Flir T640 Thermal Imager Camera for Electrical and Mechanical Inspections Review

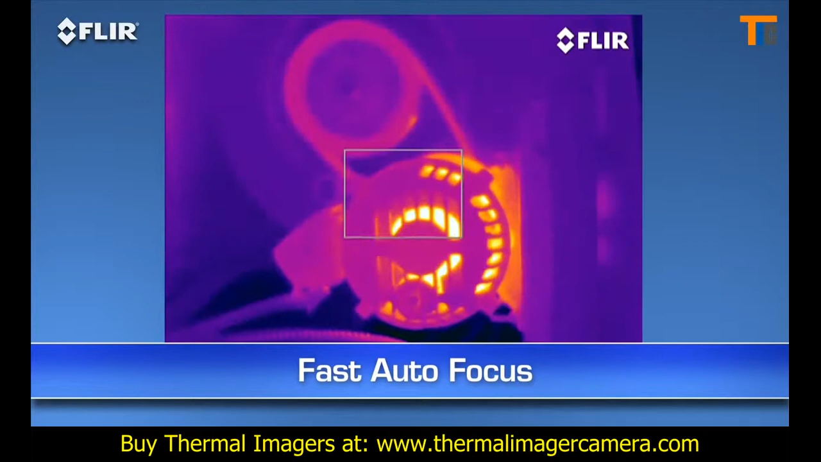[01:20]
As you know, focus makes a dramatic difference when it comes to accurate temperature measurement, and just a light touch of this button is the fast way to get there.
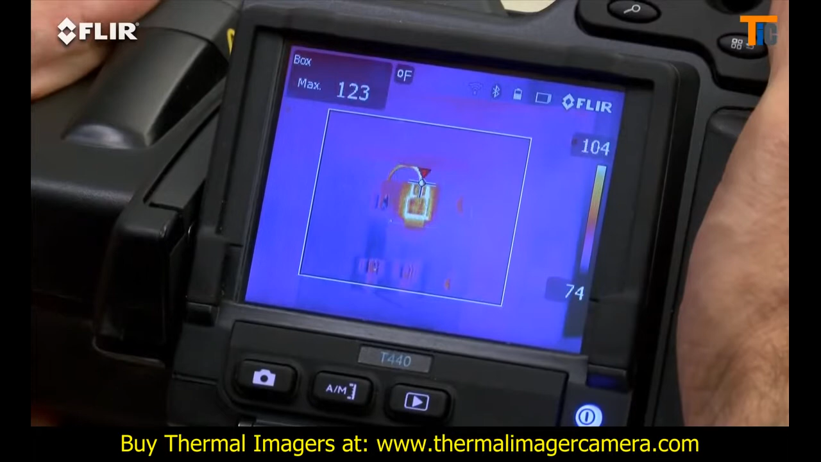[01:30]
See how quick it locks in the right temperature of the hotspot?
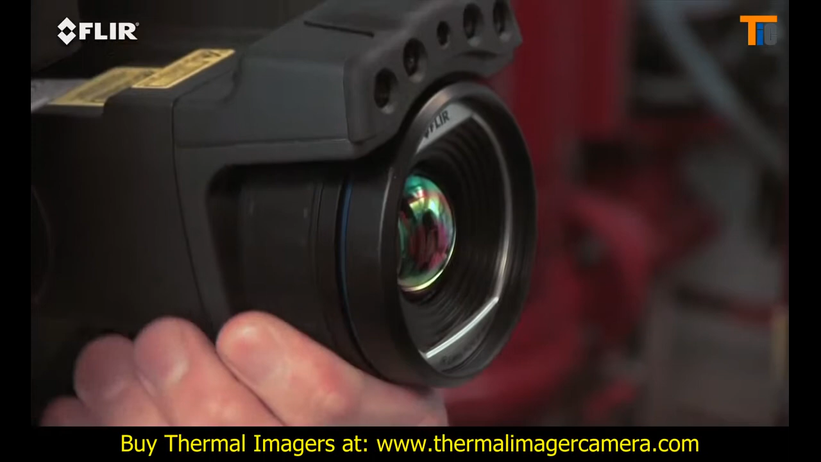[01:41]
Also on the T-640, you have the added benefit of continuous autofocus,
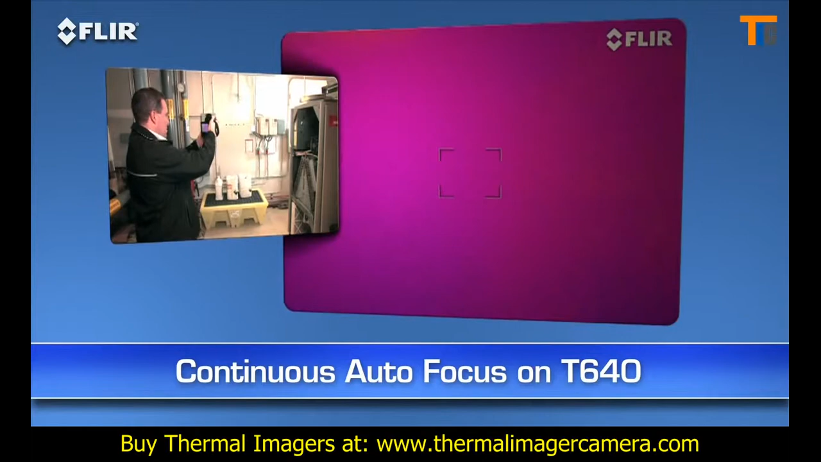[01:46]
to keep your images sharp no matter where you aim, without touching a thing.
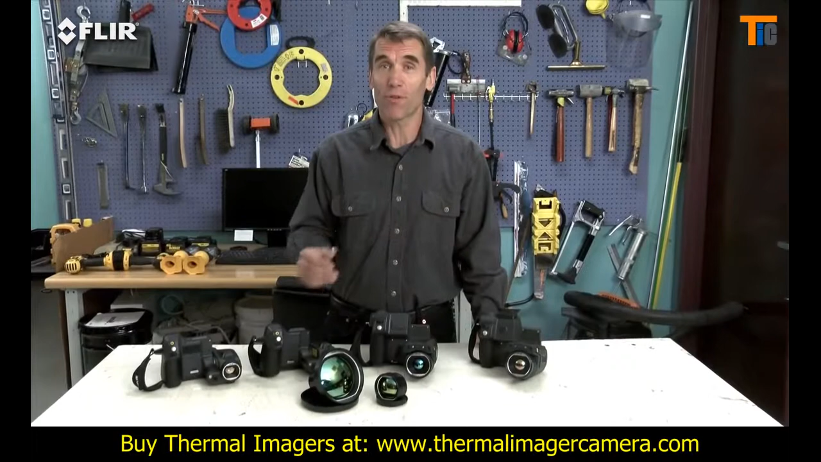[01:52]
How's that for ultimate speed and accuracy? Now here's another FLIR innovation that brings out even more detail on T-Series thermal images. MSX, or multi-spectral dynamic imaging.
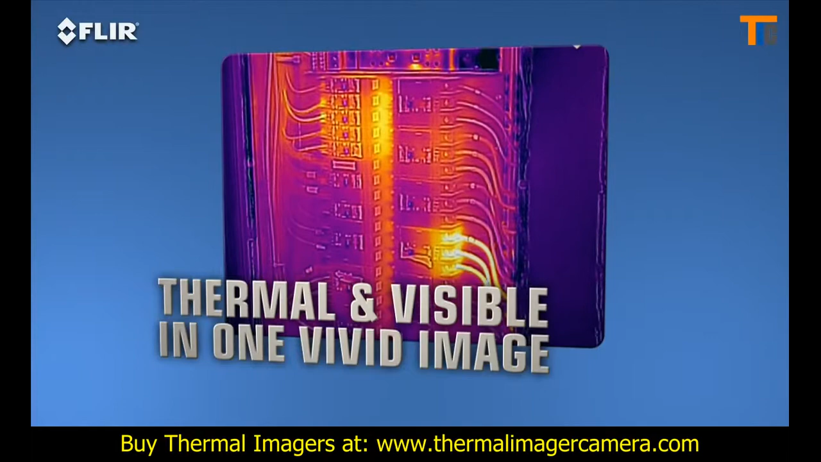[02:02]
MSX enhances thermal images with visible spectrum definition captured by the built-in digital camera.
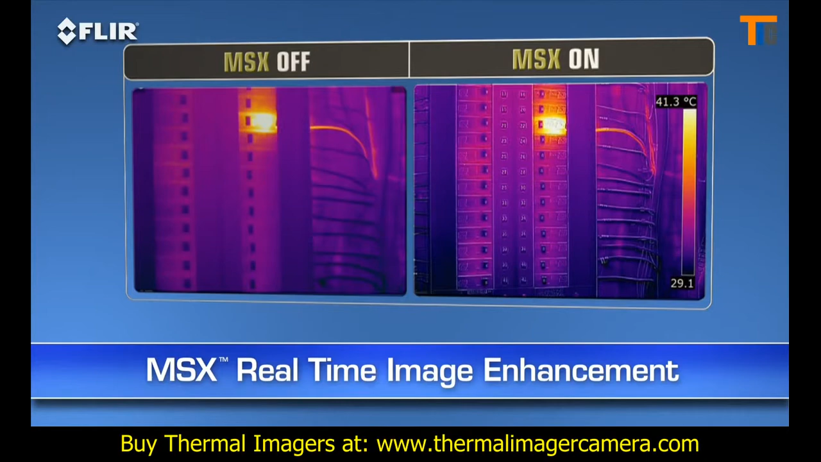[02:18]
On screen: scale top 41.3°C
MSX images are also fully radiometric, so you can import,
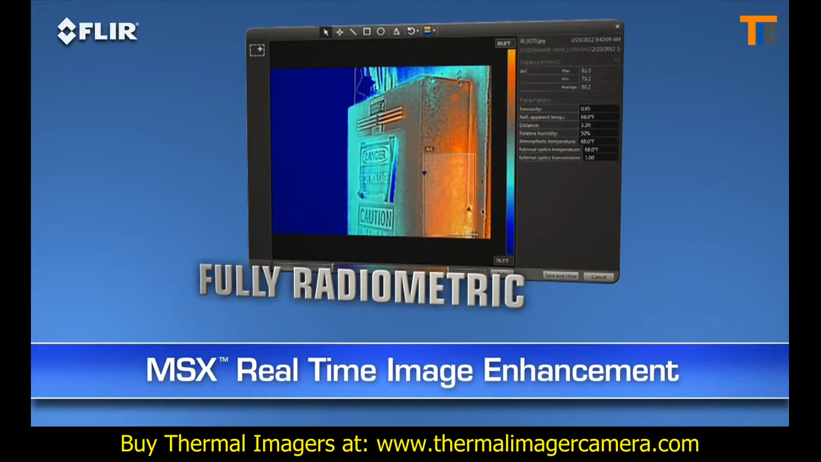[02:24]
adjust, and analyze them later with FLIR Tools software on your PC, Mac, or mobile device. Speaking of mobile, every T-Series camera features Wi-Fi communication,
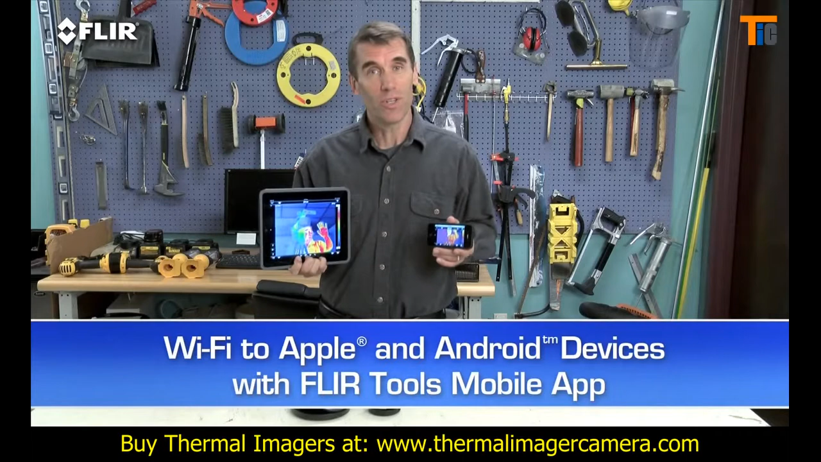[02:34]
so you can stream live video to your smartphone or your tablet using our FLIR Tools mobile app.
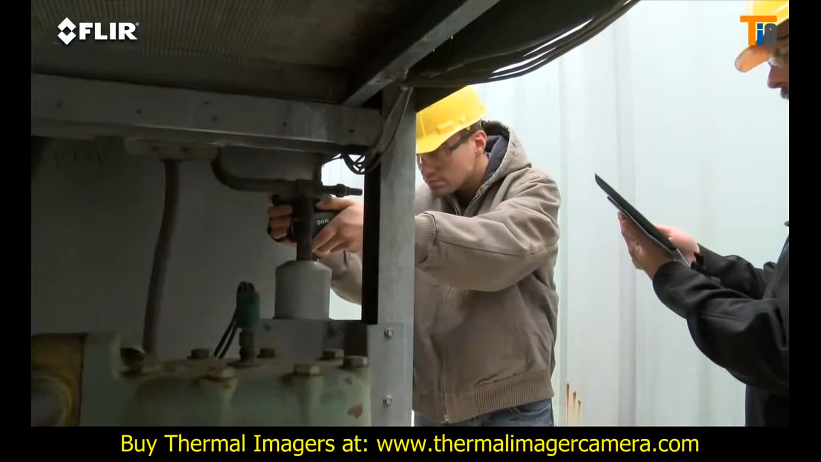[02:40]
It also gives you remote control of camera functions like focus, level and span, color palette choices, and temperature measurement tools.
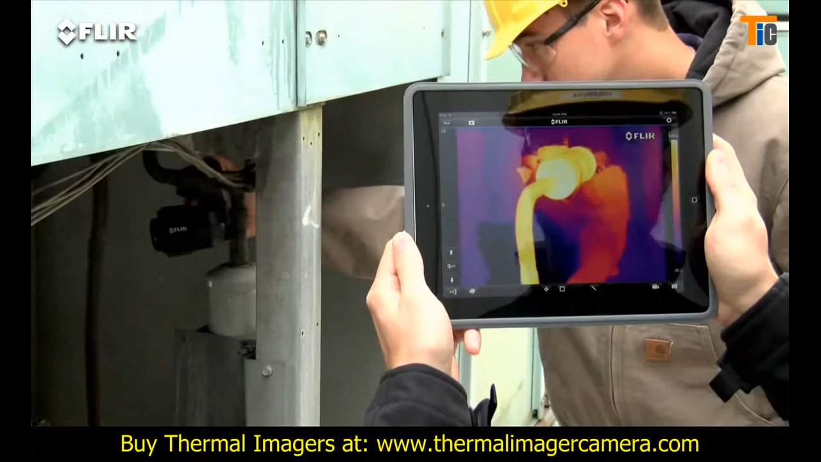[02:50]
You can import and analyze stored JPEGs with the app, too,
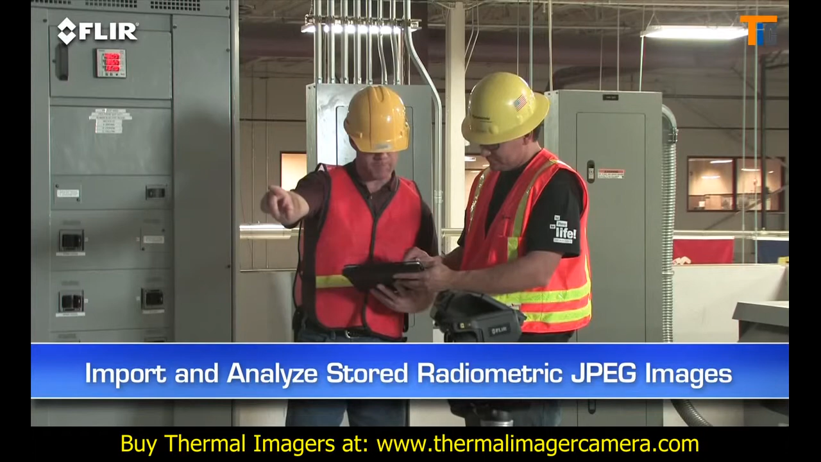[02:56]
while you're still on site, quickly create a professional report, and share it by email to get a faster response.
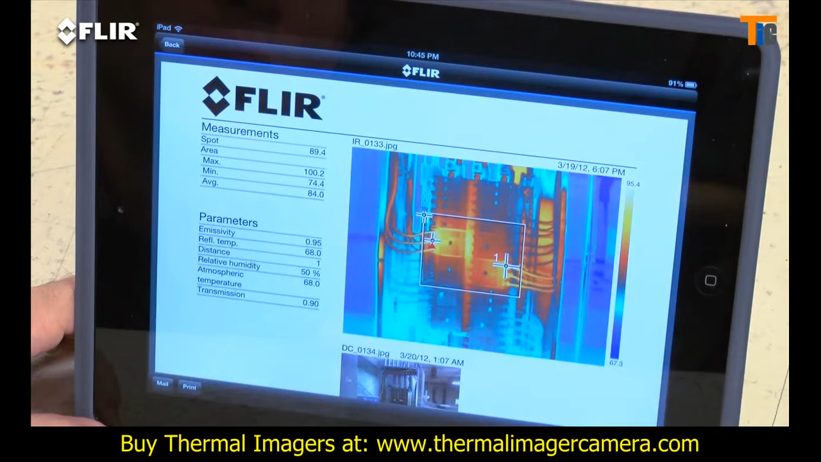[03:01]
T-Series also has Bluetooth that talks to X-Tech meterlink tools.
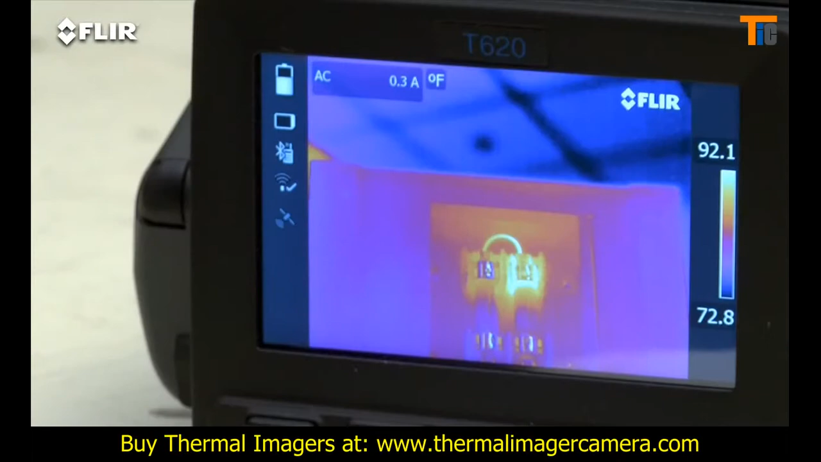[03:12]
Now, as I mentioned earlier, there are four T-Series models. The T420 and T440 with our high-res 320 by 240 thermal detector,
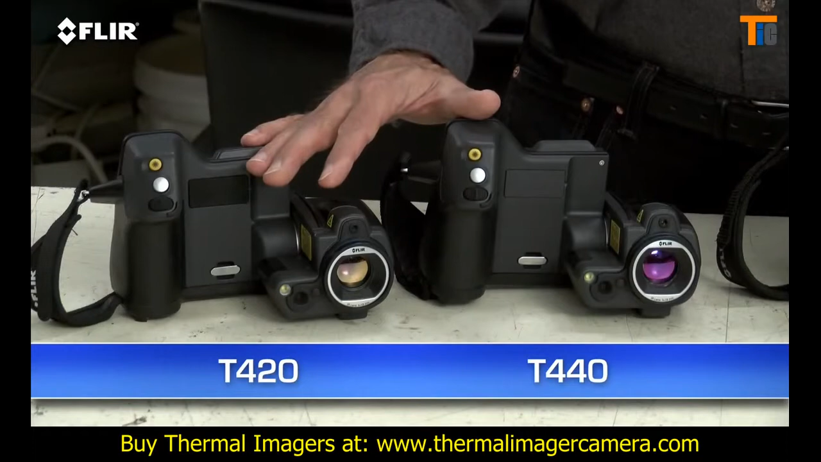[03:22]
and the T620 and 640 with FLIR's 640 by 480 array, the highest resolution we offer in our handheld cameras.
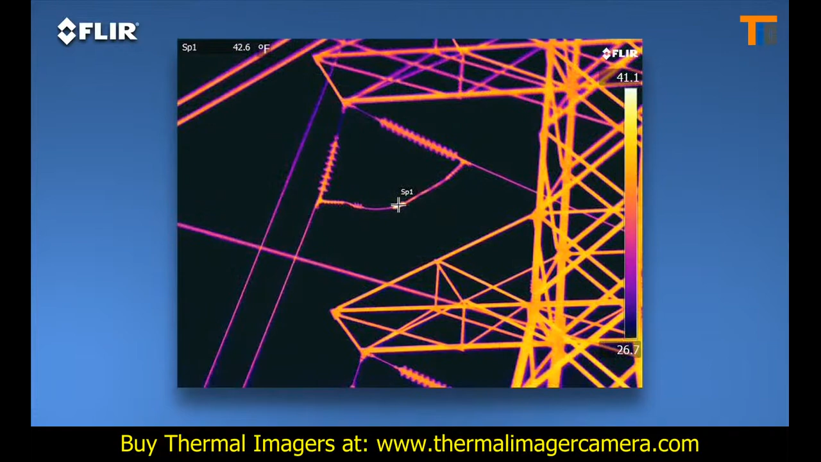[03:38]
On screen: spot 42.6°F
As you can see, the images are stunning.
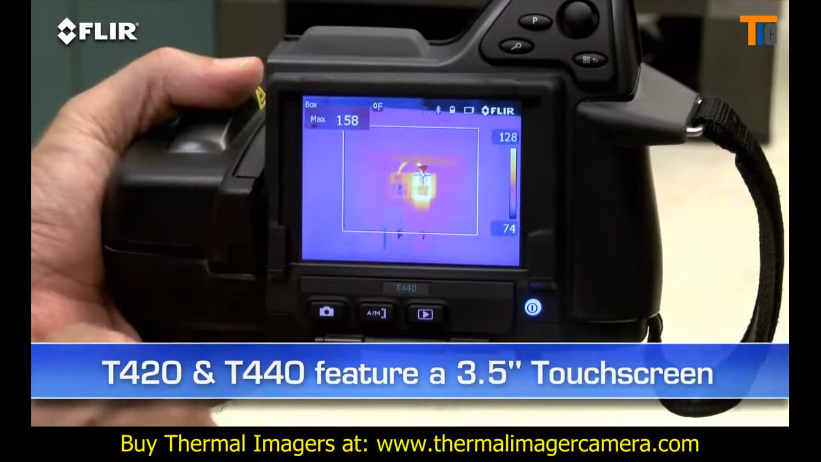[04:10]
T620s and 640s feature an even larger 4.3-inch LCD.
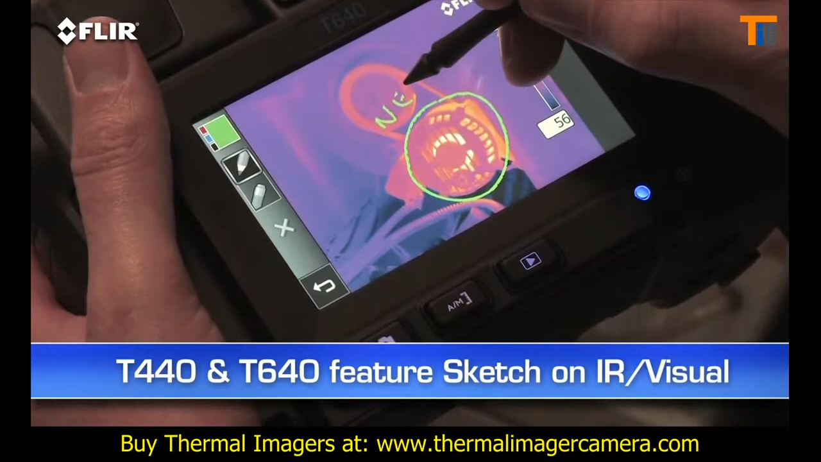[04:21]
Now, in addition to the big display, the T640 also features a viewfinder,
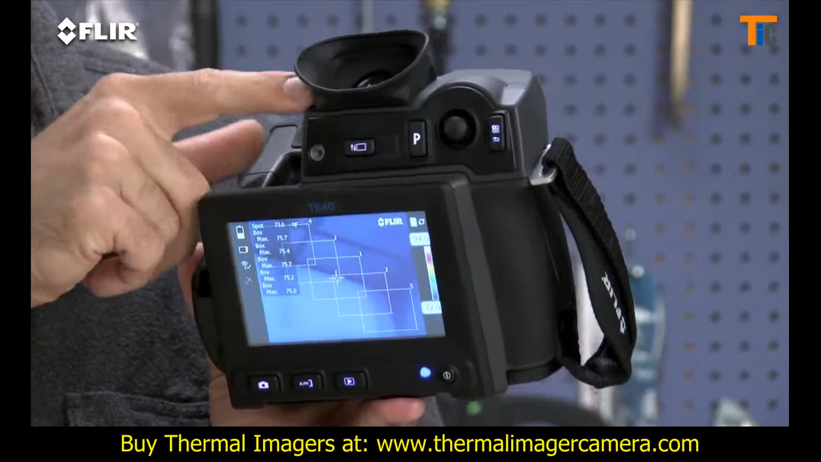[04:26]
so you can see clearly even in extremely bright outdoor conditions. Lots of great features here to help you out, especially when you've got a huge checklist of thermal imaging to do and reports to get out. Now, if these are the kind of high-performance and high-resolution thermal cameras that you've been looking for, you definitely want the T-Series.